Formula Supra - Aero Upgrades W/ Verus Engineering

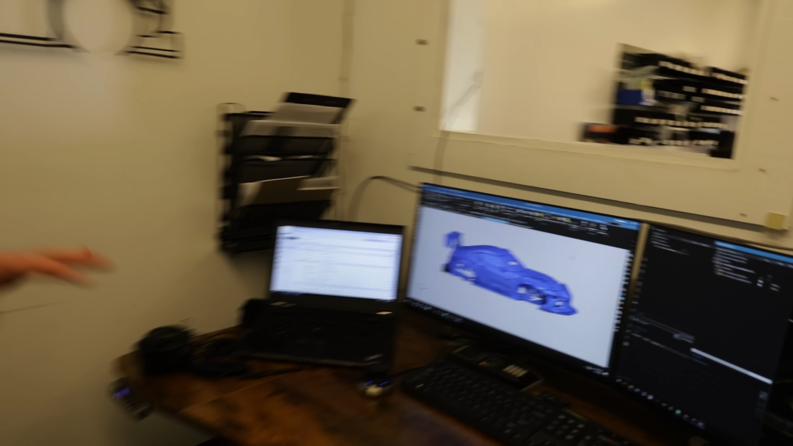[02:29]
data is not usable data it helps us create
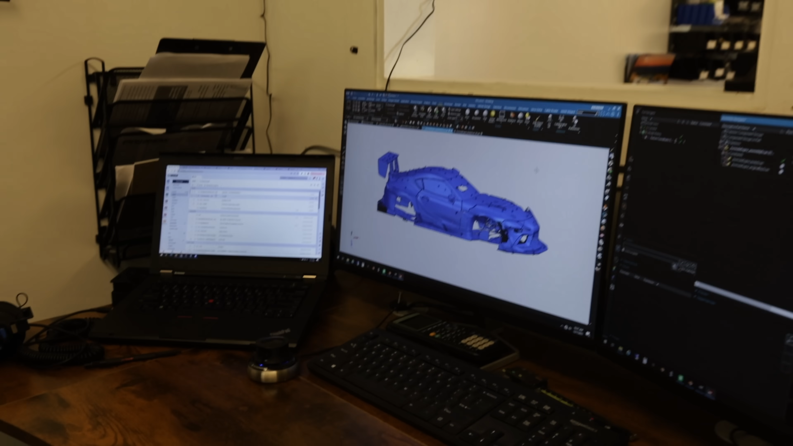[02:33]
surfaces use it as a reference
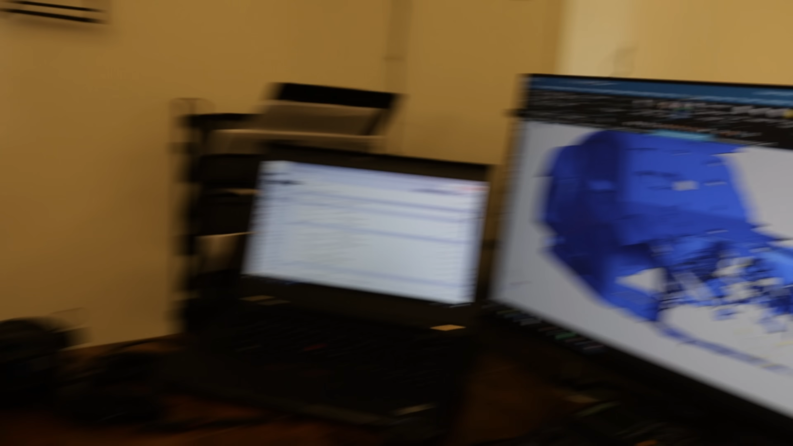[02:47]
so that's what I mean by we have to solidify the scan data so we have the super CFD model here and then if we actually section this
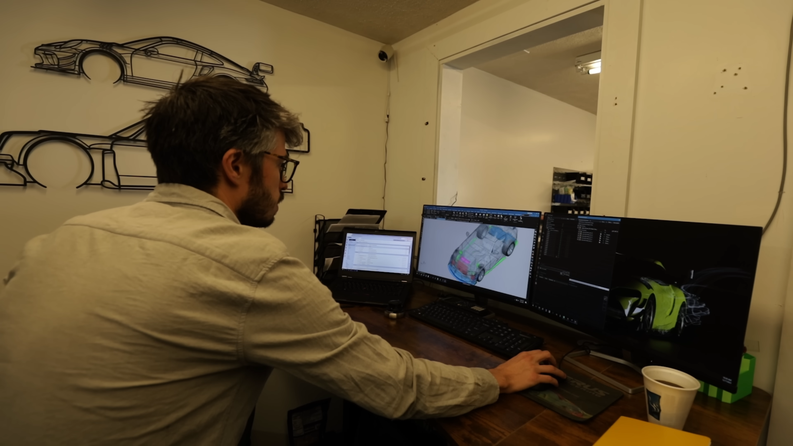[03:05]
we have a rough engine block in some area around it but like some of it is like a little bit of guessing
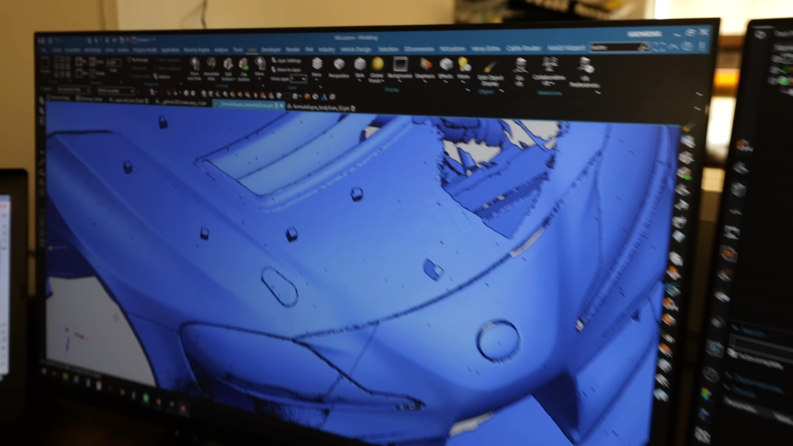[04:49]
so the scans are fairly accurate
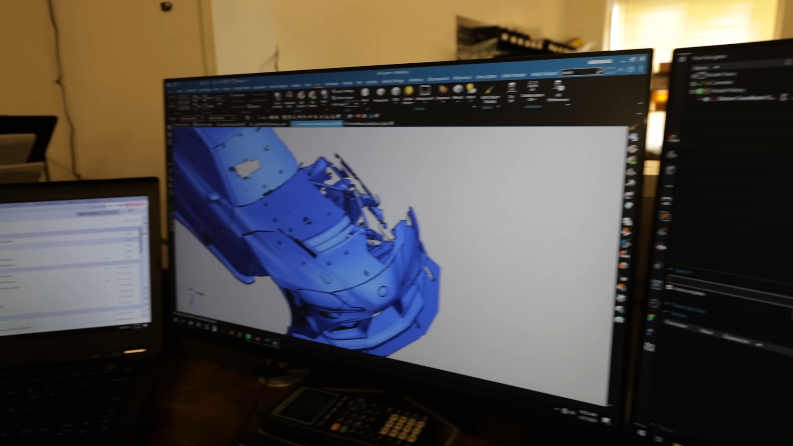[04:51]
but we're going to try and do a pretty decent job of analyzing this something kind of neat here that I
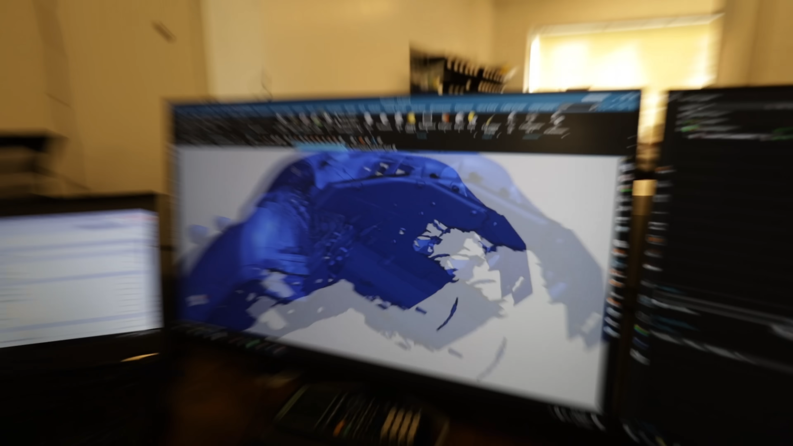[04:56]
actually scanned
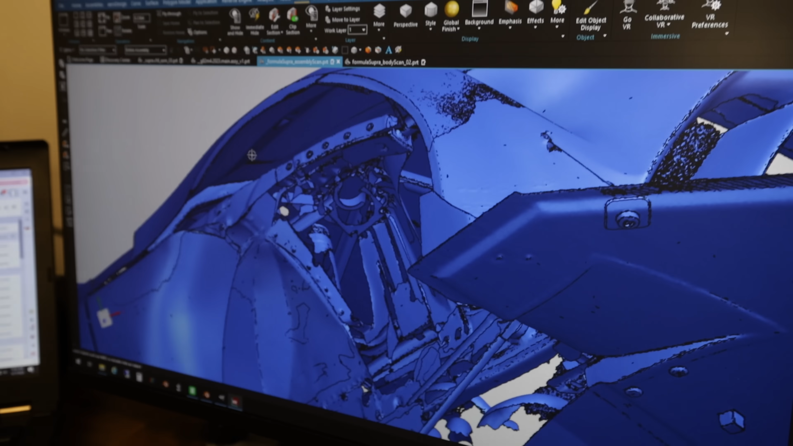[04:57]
the bottom side of the hood and then I aligned it
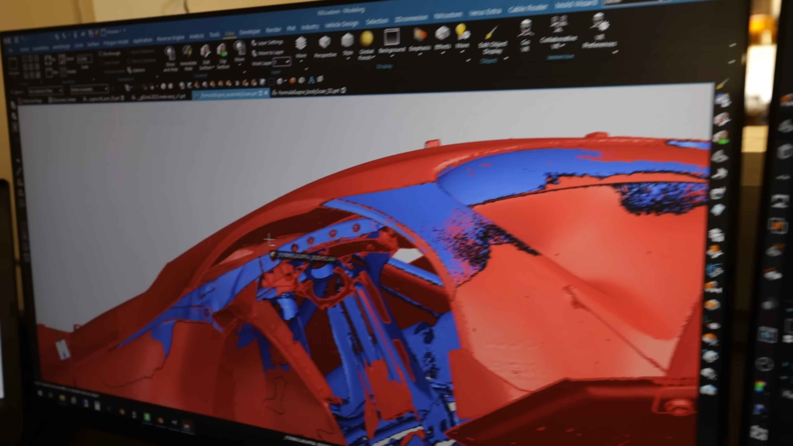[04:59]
we might make a recommendation that hey we should probably block this off there